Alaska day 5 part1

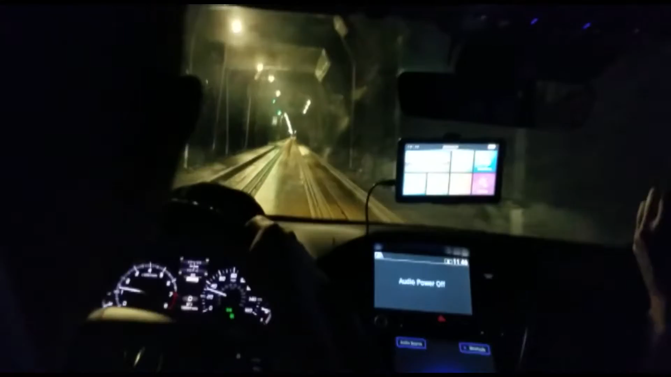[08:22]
So they hold all the traffic on one side and they just let forever amounts of traffic come through. And then they lower down these gates and they stop.
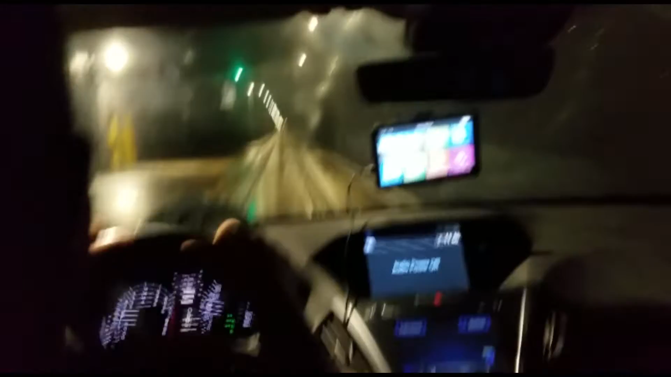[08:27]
And there's like six lanes on one side with a stop light at each lane.